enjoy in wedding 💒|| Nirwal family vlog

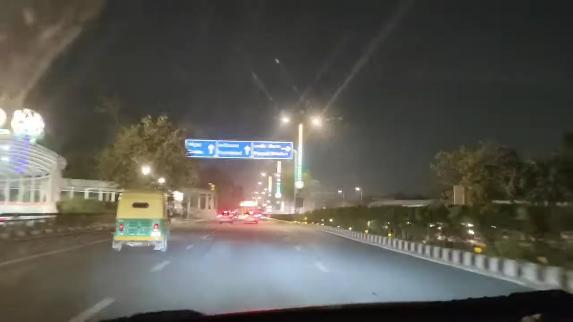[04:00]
आँ जा रहे हैं फरीदाबाद की तरह
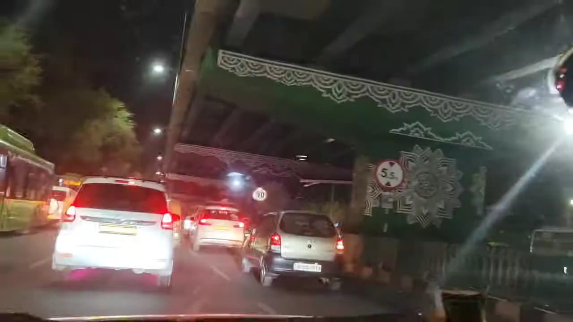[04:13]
कि देखें जी फ्लाइ ओवर है यह उपर और इसमें कितनी अच्छी पेंटिंगी हुई है पाफ यह चड़ा कोरेट किये हुए हैं पिलर्स भी
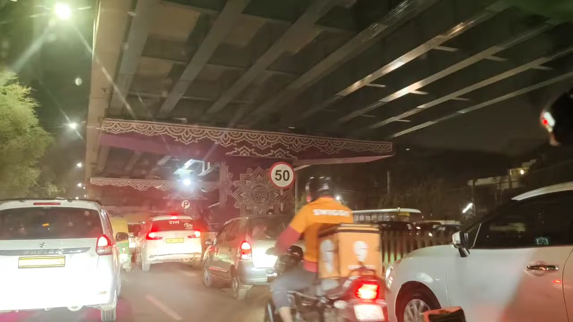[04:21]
और यह जगह कहा है कहां पर है कालकाजी मंदिर के पास कालकाजी मंदिर जाम लग रहा है दीरे दीरे गाड़ी चल रही है
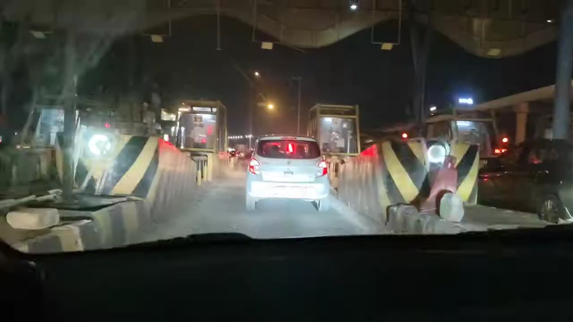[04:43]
यह टोल्टेक्स के यहां पर आ गया है टोल्टेक्स को ग्रोस करते हुए अब हम आगे हैं हर्याना में अंटर कर लिया है हमने
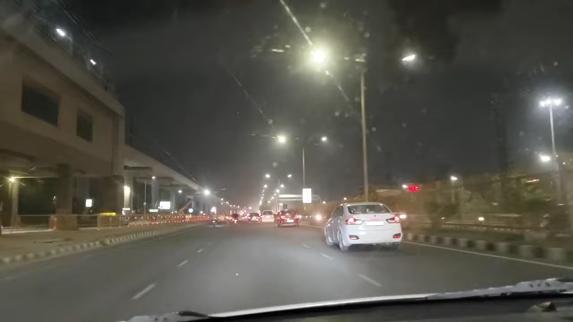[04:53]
सूरज कुंड की ओर जा रहे हैं महीं है वह होटल जाम हमें जाना है वेडिंग में